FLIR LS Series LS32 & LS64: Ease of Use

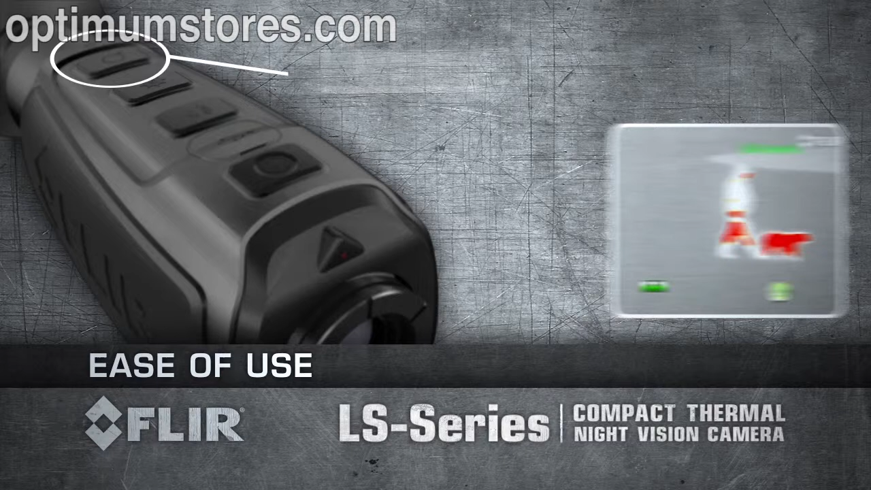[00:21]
Activate 2X e-zoom in the LS32 or up to 4X e-zoom in the LS64. Recharge the internal lithium-ion battery using the standard USB cable.